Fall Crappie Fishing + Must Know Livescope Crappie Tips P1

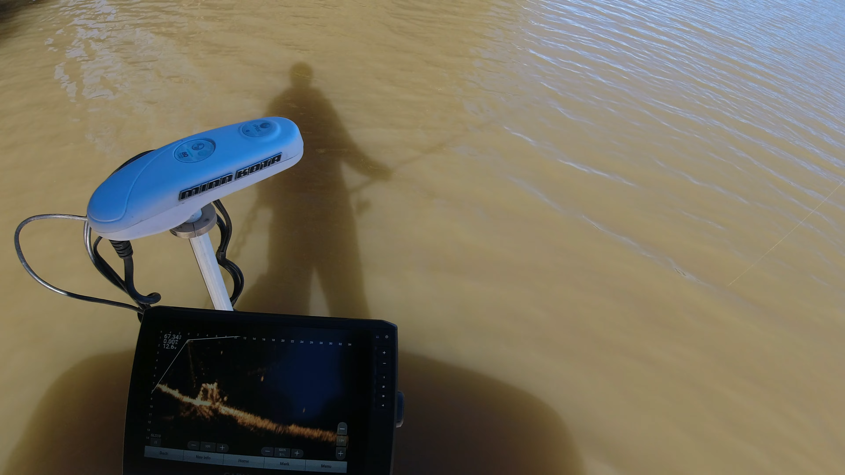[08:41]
Those of you that are not real familiar with Livescope, there are a couple things that I see that, since I'm guiding now, I see that my clients struggle with a little bit. And whether it's on a pole or on your troll motor, you have to keep up with that 20 degree cone. There's only a 20 degree cone that this thing is actually spotlighting.
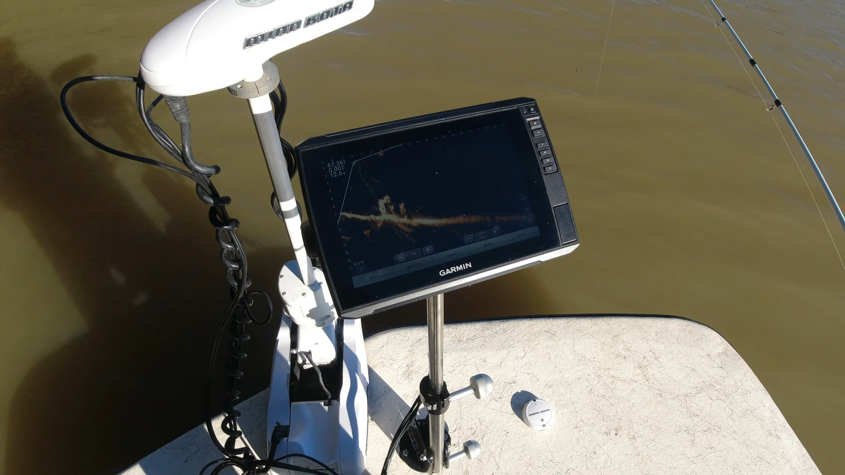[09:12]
And you'll see me making these adjustments right here. And that's all to keep my jig in view of that transducer. I'm controlling the troll motor to direct that beam on the structure and the fish that I see. So I also have to make adjustments with my jig to present that jig to that fish. And another big thing too is the right side of the screen is farther away.
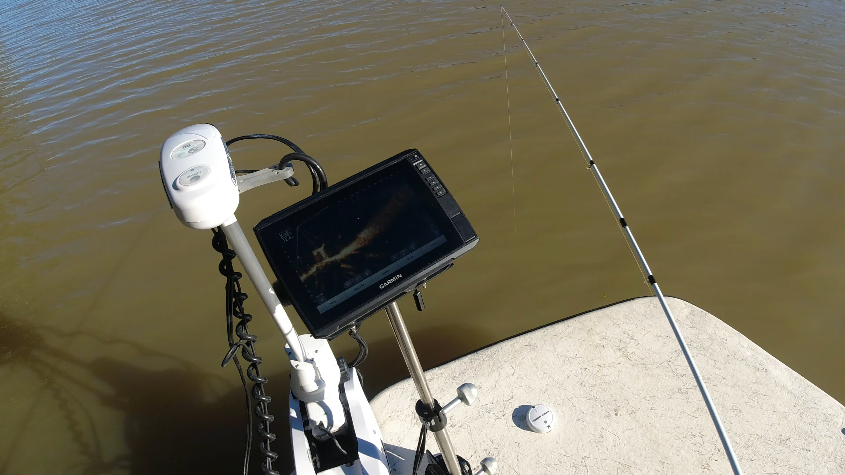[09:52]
the structure is towards the right side of that screen. But that's actually the farther away. Like right now, I got my troll motor pointing towards the back of the boat, so the right side of the screen is at the back of the boat. And that's it took me a while, so I totally understand when I see people struggle with that. But it's something that you have to get used to be good at using this Livescope deal. There you go. Little one came out of there.